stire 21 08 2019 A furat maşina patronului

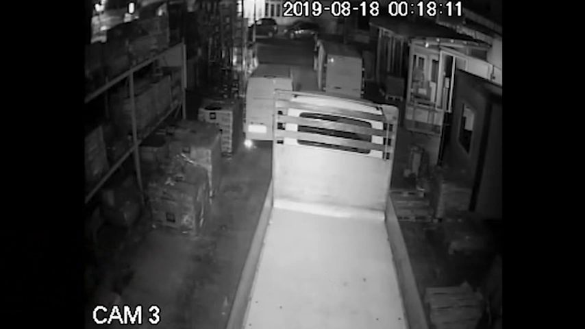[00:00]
Un bărbat din Pitești, în vârstă de 39 de ani, a furat dubița firmei unde lucra. Pe lângă auto utilitară, bărbatul ar fi sustras din incinta unui depozit de
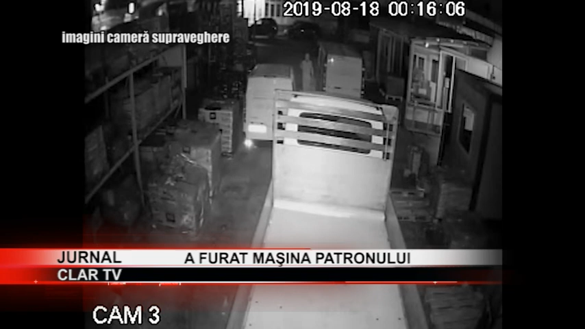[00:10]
materiale de construcții și mai multe scule electrice. Totul a fost surprins de camerele de supraveghere și așa au ajuns polițiștii la făptași. Hoțul a condus dubița de la Domnești până la Pitești, acolo unde a abandonat-o. Polițiștii l-au prins pe hoț și l-au reținut pentru 24 de ore, apoi instanța l-a pus sub control judiciar. Din cercetări a reieșit că Piteșteanul avea dreptul de a conduce suspendat.